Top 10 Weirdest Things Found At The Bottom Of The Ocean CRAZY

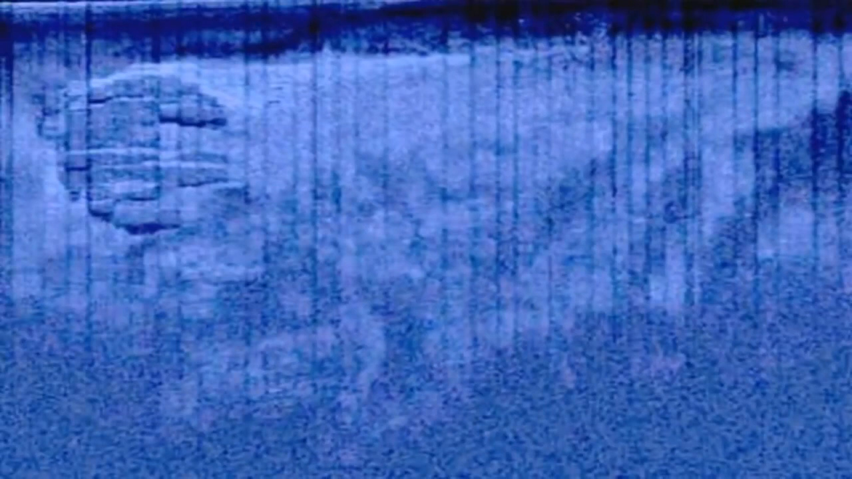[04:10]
Other theories have been that it is the remains of a World War II anti-submarine device and an underwater Nazi base. However, several scientists have claimed that despite its weird appearance, it is likely just an unusual rock formation that good old mother nature created